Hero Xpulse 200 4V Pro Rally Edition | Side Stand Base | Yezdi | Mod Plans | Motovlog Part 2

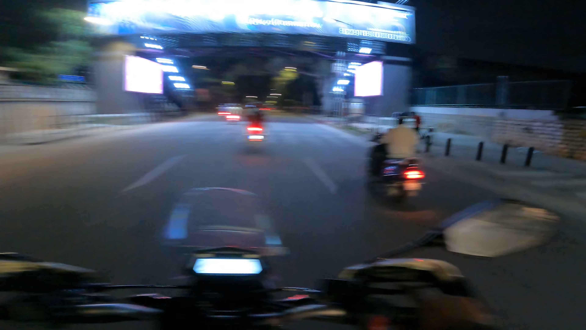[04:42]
Sacred Heart Girls, St. Joseph's College, and now College of Law, and yeah, that's a school on that side. This is all Sacred Hearts.
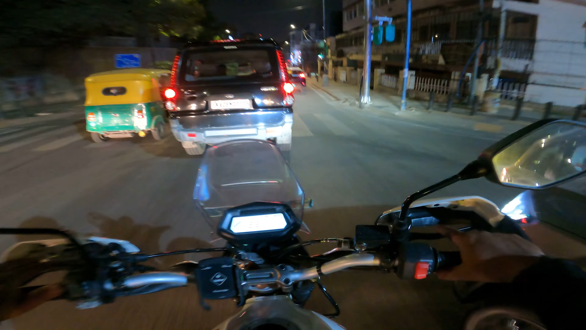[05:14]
it's back to 2 bars. See, fuel tank is a little erratic. The old Imperial Deja Fry V Rice. This is the Brigade Road Junction, Chinlung there, St. Patrick's Church on your right.
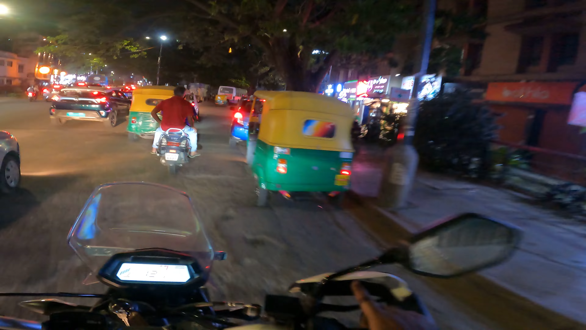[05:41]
This is the St. Patrick's Church shopping complex. Let me see if a friend is around.
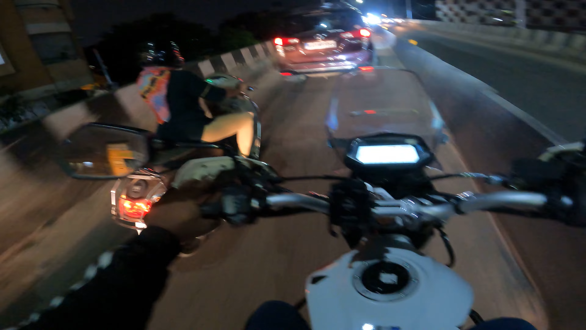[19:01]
This is Mukunda Theatre and this is Banaswadi Flyover. This old Bata showroom has been here since forever. It's one of the first landmarks that I remember when I used to come into this part of town to visit an aunt.